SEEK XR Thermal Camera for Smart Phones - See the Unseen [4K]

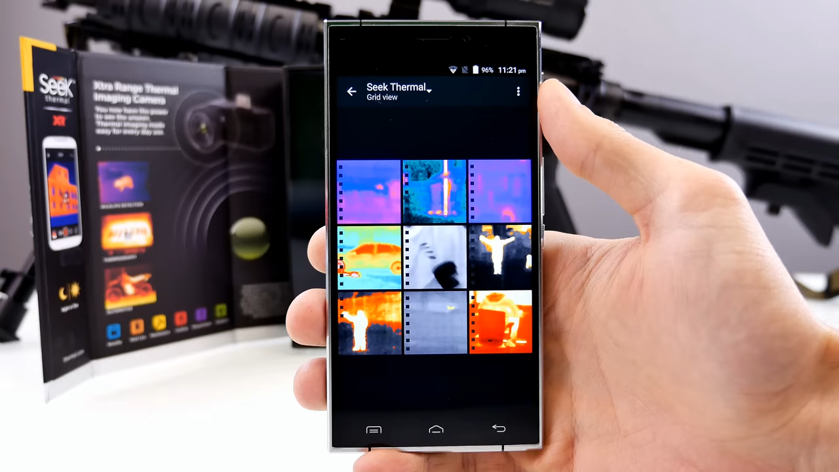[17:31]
and here you can see the videos also with preview, and I have to say, they look pretty good, so we can just check one of them out, and as you can see, the playback is really smooth on the smartphone, but also you did see something on the computer, so absolutely smooth experience here with the Seek Thermal XR.